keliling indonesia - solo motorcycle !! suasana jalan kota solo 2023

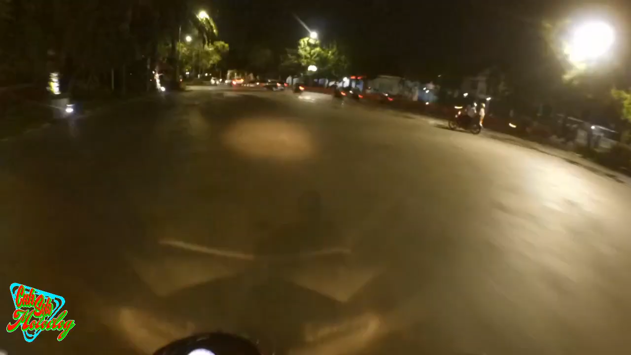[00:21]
Dan kita ikuti terus perjalanan aku sampai dengan ke alun-alun utara kota Solo, guys. Rencananya aku mau kulineran di sono ya. Oke, teman-teman, ini aku sekitaran jam ya 9 malam nih, guys.
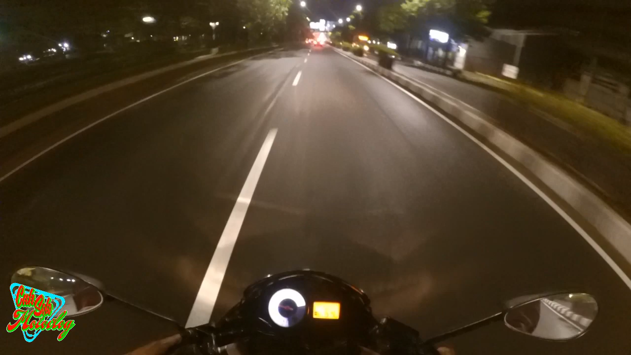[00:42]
Dan di Gor Manahan itu masih ramai banget orang pada jogging. Ya oke, teman-teman, kita lanjut aja. Kita akan menaiki ini flyover ya. Naik flyover Manahan. Ini sudah dibangun sehingga lebih cepat dan tidak macet lagi ya sekarang.
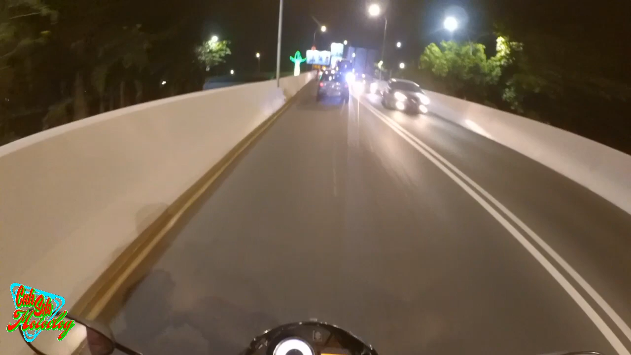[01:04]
Dan nanti kita akan menyusuri jalanan utama Kota Solo, jantungnya Kota Solo, Jalan Slamet Riyadi Solo, guys. Dan dalam waktu dekat ini akan ada kirab ya. Nanti malam 1 Suro, hari Rabu, Rabu malam untuk kirab keraton Solonya, guys.
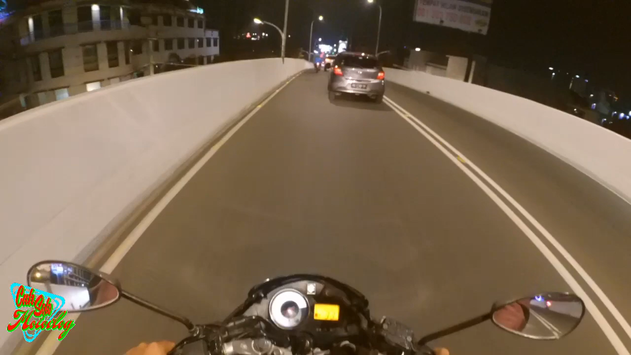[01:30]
Jadi buat teman-teman yang longgar dan juga ada waktu bisa nonton nanti ada kebo bule yang akan kirab ya di sekitaran keraton dan juga kirab pusaka ya guys. Oke teman-teman, selamat menikmati perjalanan di kota Solo. Semoga kalian ada inspirasi kalau jalan-jalan ke kota Solo kalian enggak nyasar guys. Ini lagi di lapangan kota barat.
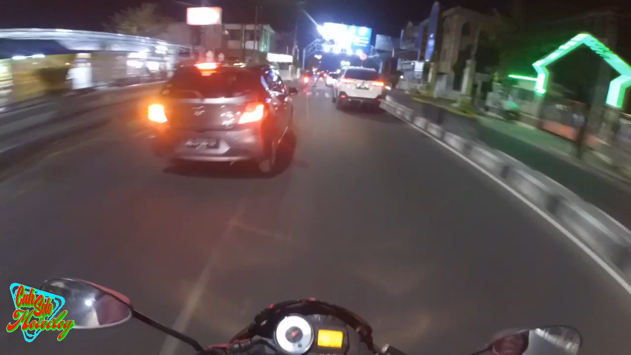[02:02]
Dari arah utara kita akan menuju ke timur ya.
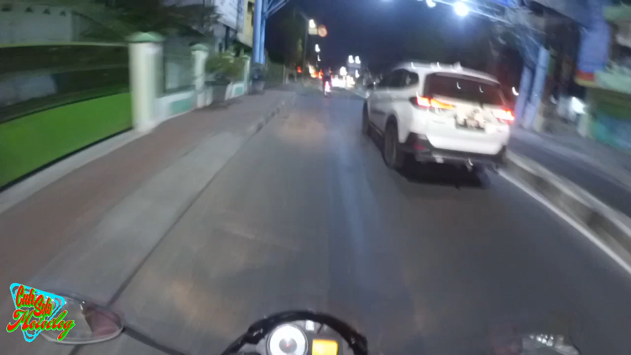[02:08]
Kita belok kiri di sini menyusuri Jalan Slamet Riyadi Solo.
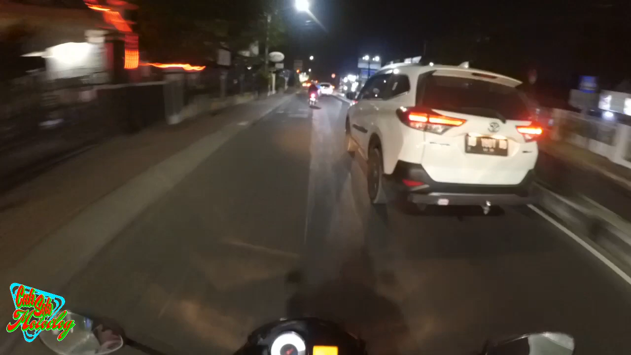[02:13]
Ini adalah jalan utama Kota Solo dan yang paling ramai, guys. Oke, teman-teman, ikuti terus perjalanan aku.